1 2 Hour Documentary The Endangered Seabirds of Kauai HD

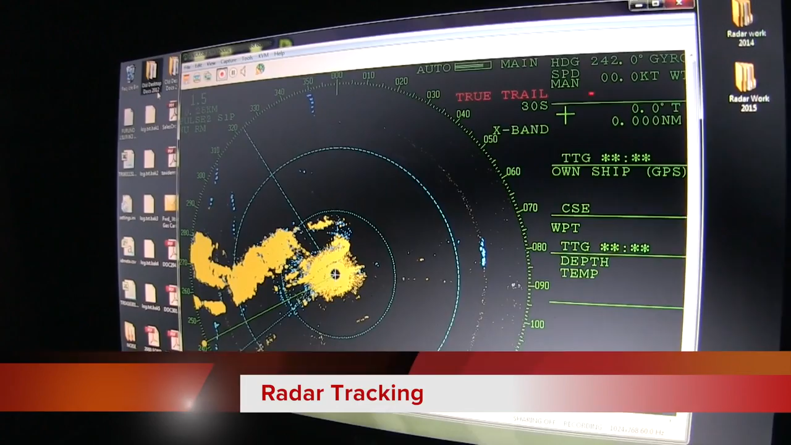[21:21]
...1945, one bird crossing the 7 transect, flight direction of 175, minimum distance of 30 miles an hour, streamline.